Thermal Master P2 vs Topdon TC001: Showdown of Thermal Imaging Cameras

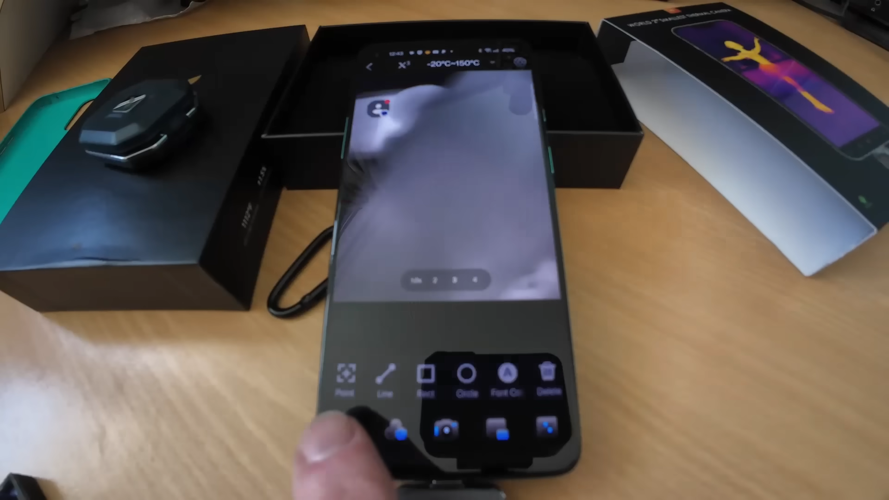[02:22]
Right what we need to do to give this the best test is I need to get another smartphone and plug in one of these other devices.
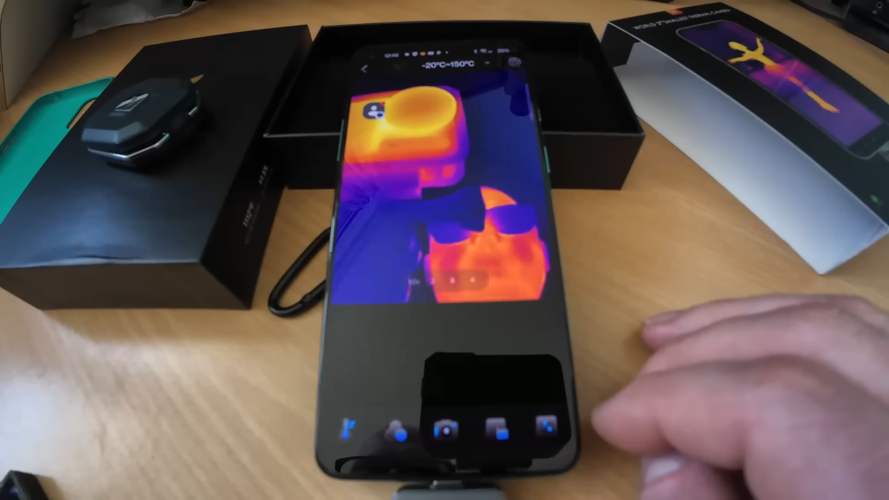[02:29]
Maybe we use the Topped On as a little bit benchmark and we'll put them side by side.
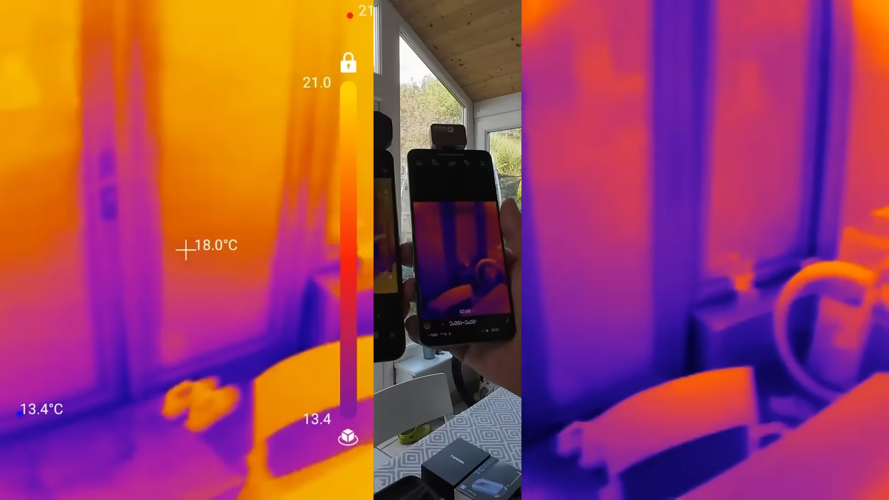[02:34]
On screen: spot 18.0°C
Okay this is your side by side comparison.
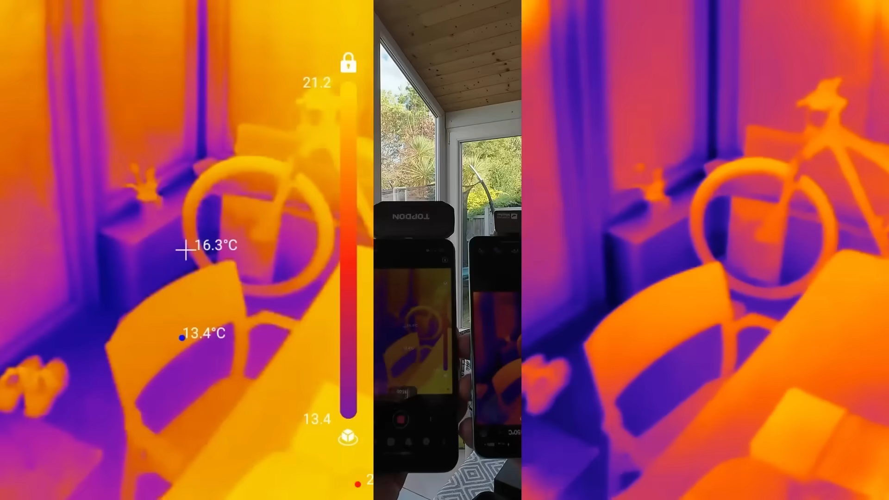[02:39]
On screen: spot 16.3°C
On the left I've got the Topped On TC001 and on the right hand side I've got the Thermal Master P2.
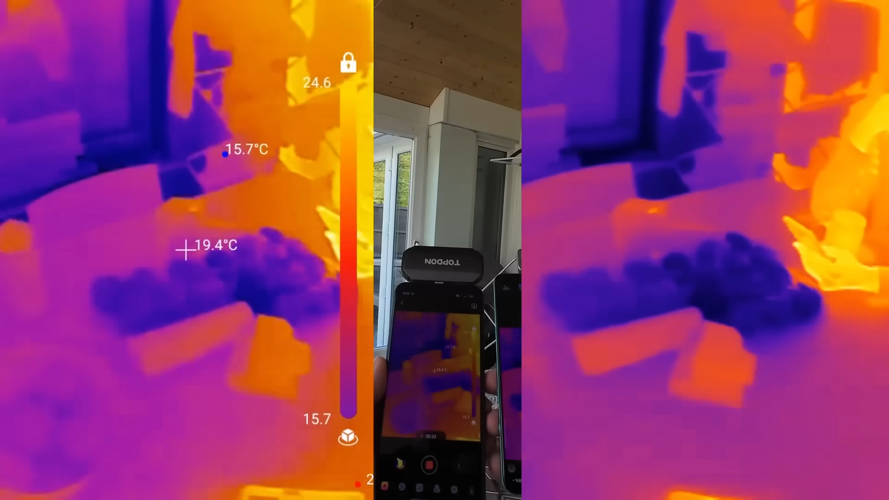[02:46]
On screen: spot 19.4°C
I'm going to give you a little walk around so you can see what kind of difference they display.
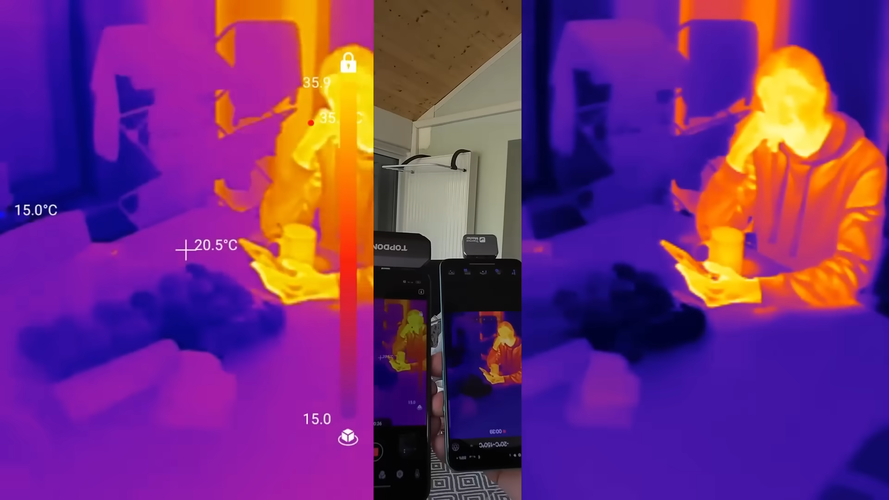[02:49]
On screen: spot 20.5°C
The P2 does look a lot clearer on the screen.
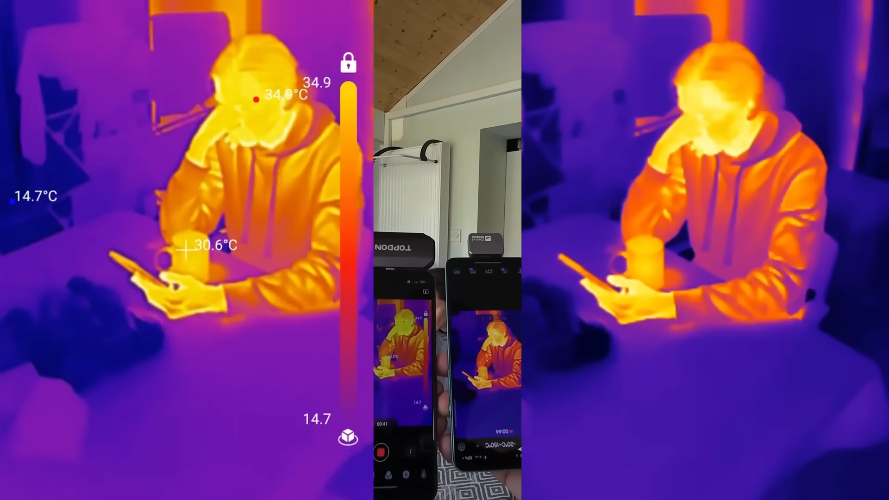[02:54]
On screen: spot 30.6°C, min 14.7°C
Whether it's any more useful I don't know but it certainly looks clearer.
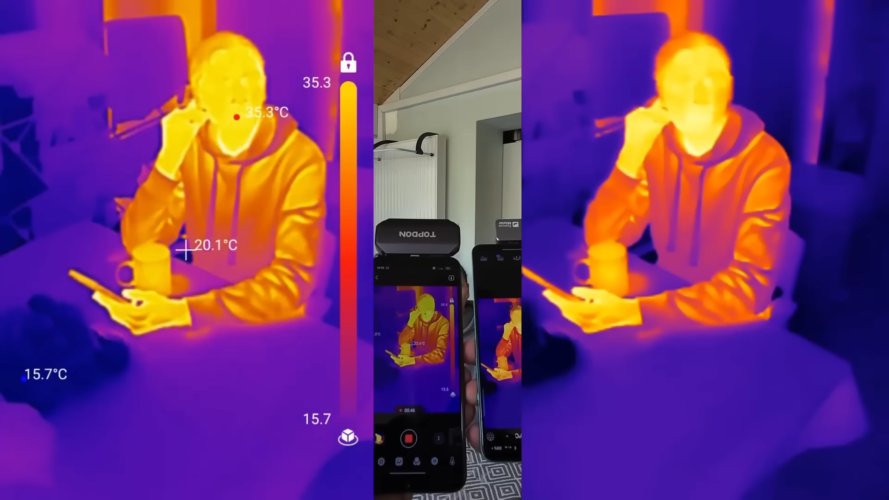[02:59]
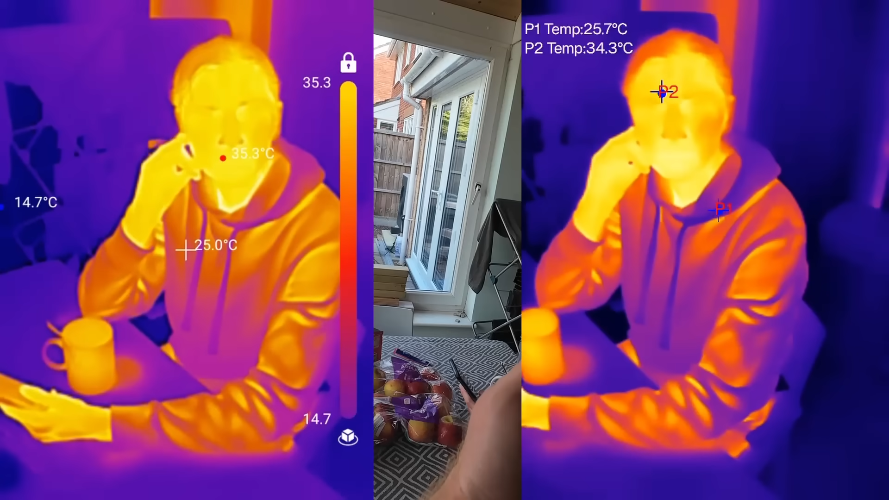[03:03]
On screen: max 35.3°C, min 14.7°C
Right you're famous dear you're you're you're um going to be online.
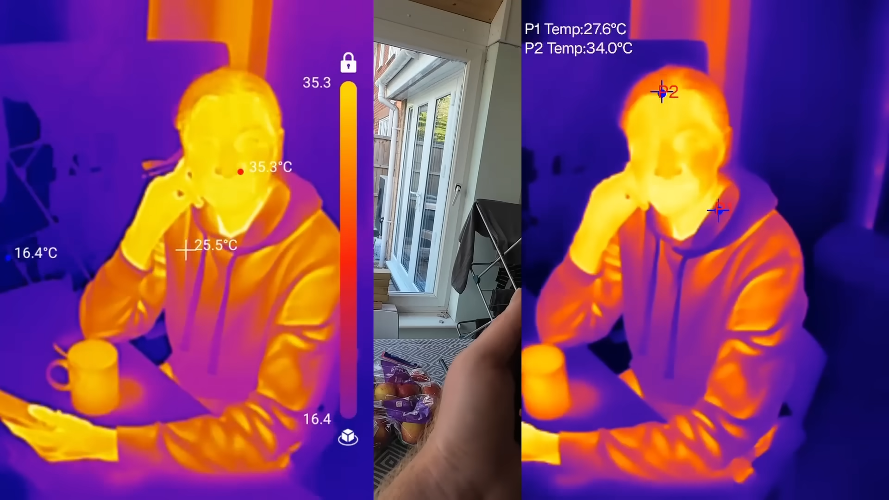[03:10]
My wife is so hot. I just had a hot chocolate. Specifically you're 35.6 degrees.
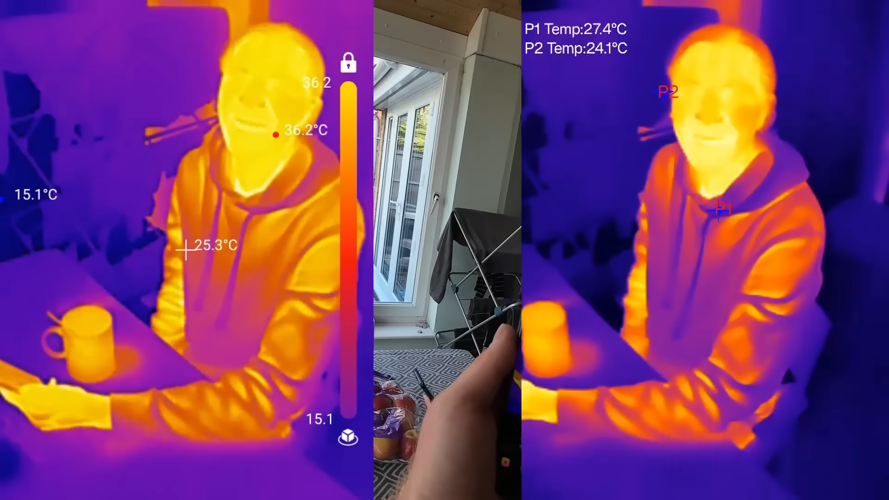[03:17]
Interesting well you can see you can see that it's heating season now.
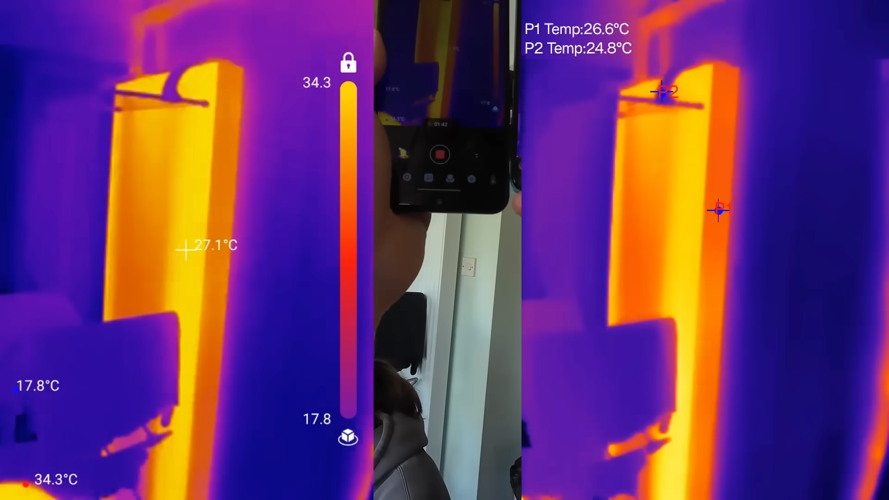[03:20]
On screen: spot 27.1°C
The radiator's on.
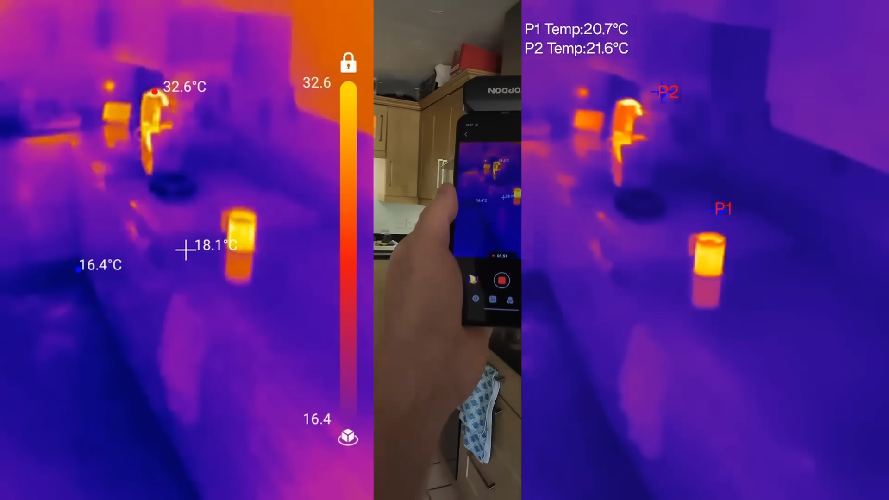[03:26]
On screen: spot 18.1°C, max 32.6°C, min 16.4°C
You can see that someone hasn't someone hasn't finished their hot chocolate. Kettle has been used.
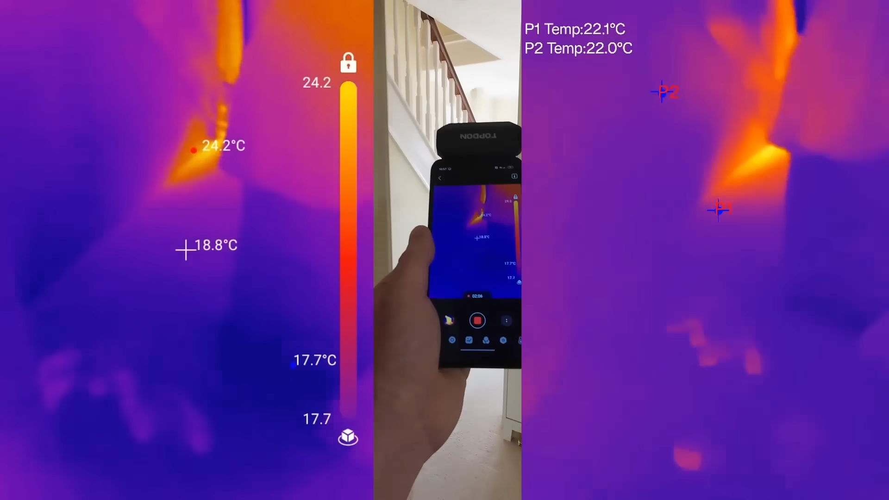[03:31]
Let's go and look at some of the other stuff that I've already looked at in some of the previous videos. Radiator even though that radiator is only showing us 28 degrees there
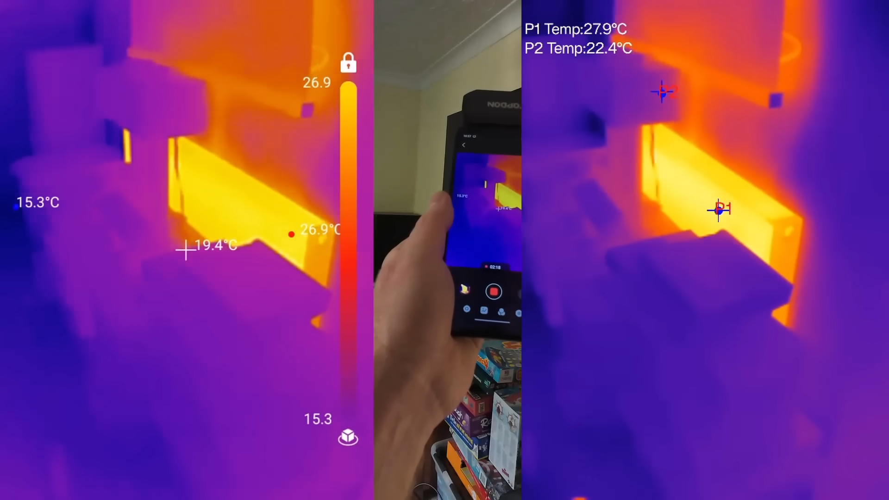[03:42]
or thereabouts 27 28 degrees. It's shown up very clearly so the P2 I think is showing the temperature variations a little bit easier.
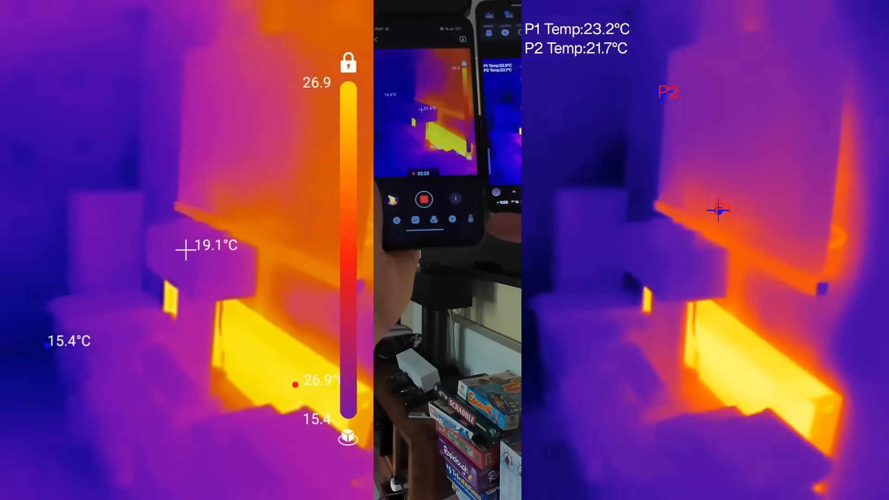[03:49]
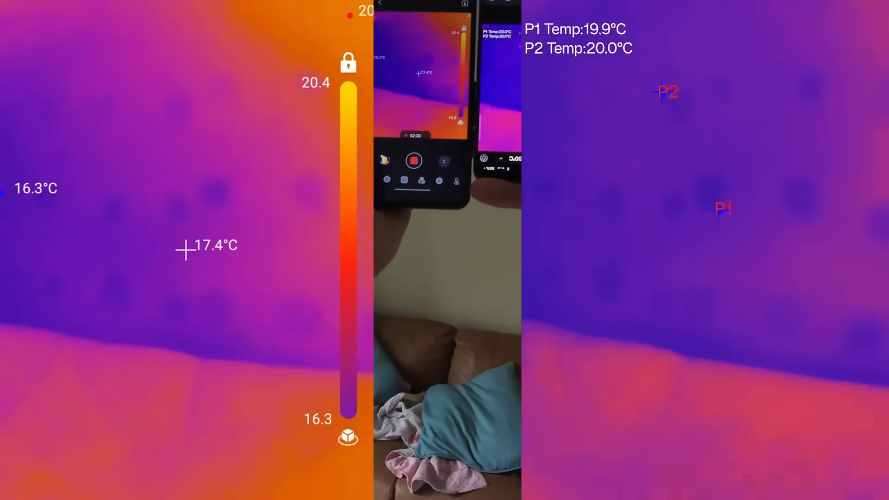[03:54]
On screen: spot 17.4°C
If you look at the cold spots of the dot and dab there maybe that's easier to determine.